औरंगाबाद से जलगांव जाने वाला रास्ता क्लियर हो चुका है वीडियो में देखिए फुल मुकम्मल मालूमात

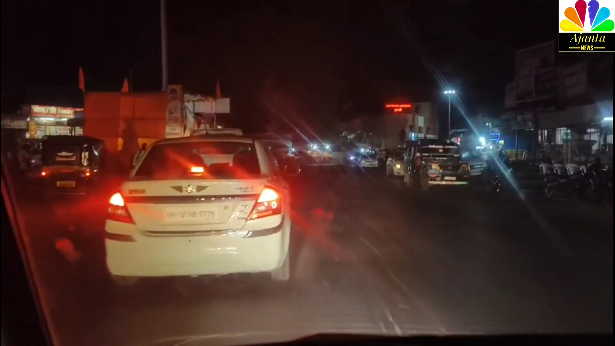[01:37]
सभी आप जो है वनमरी पर आगे हैं।
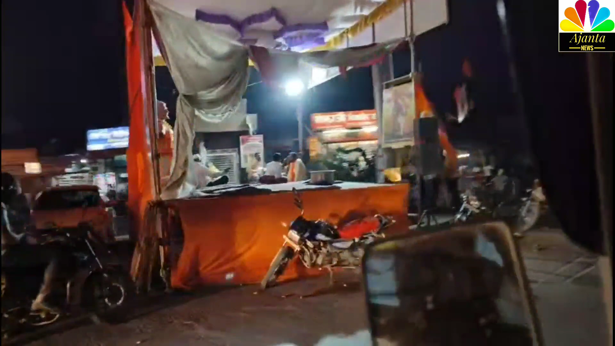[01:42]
ये आरस्चन का जो है नाजी चल रहा है है।
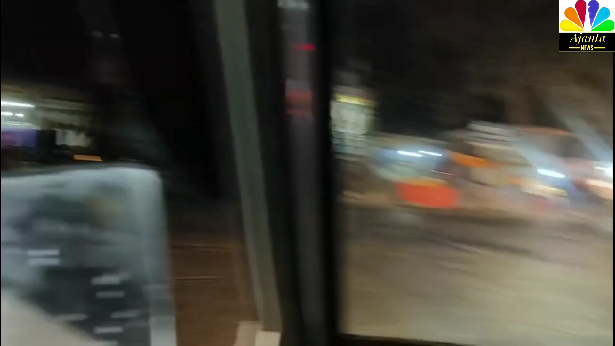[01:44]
और ये रोड फुलमरी का भी यहां से किलियर है। अभी तब तो यहां कुछ है ने फुलमरी के अपर। यह मेंन मार्केट फुलंब्री का।
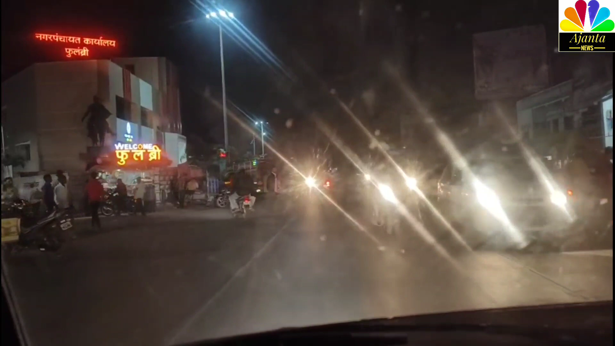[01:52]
ने बिटे फुलंब्री है। तो एक जेगे मुझा पिटा लगावा है। यहां पर बैठे वे। अभी तो फुलंब्री का रोट खिलियर है। यहां तक कुछ नसर नहीं आया। अब देखिए हम यह हम आगे अलंब के उपर यह अलंब गावा आपको नसर आ रहा है।